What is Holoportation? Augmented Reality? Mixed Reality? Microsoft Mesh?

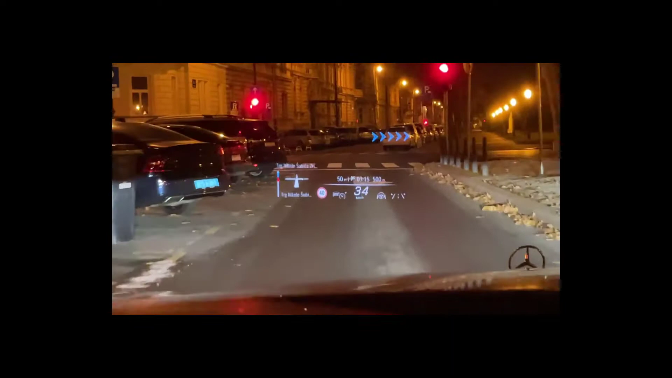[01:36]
If you're driving your car and a tiny projector in the dashboard is showing a map or the driving directions of where you need to go right on the windshield in front of you, you know, a heads up display, that's augmented reality.